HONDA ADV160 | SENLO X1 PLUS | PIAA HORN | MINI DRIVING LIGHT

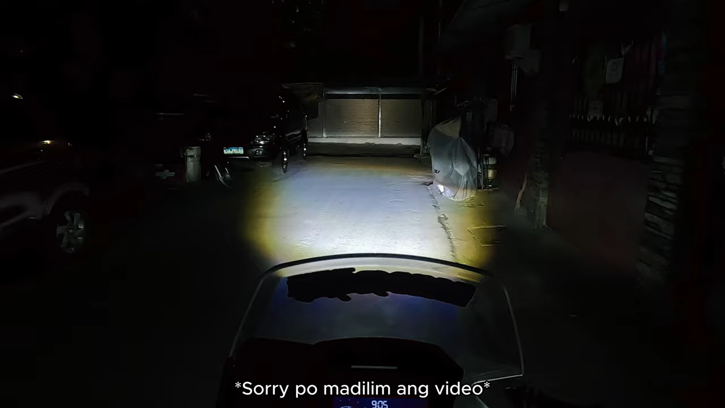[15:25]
So pagka naman naka-high, ito yan. So kung papansin nyo mga kotits, ang layo ng bato ng mini driving light natin, no. So yung mini driving light nga pala natin mga kotits, yun yung Senlo X1 Plus, no. So yun yung pinakabit natin kay Sir Rap. So okay, tapos meron din tayong passing light.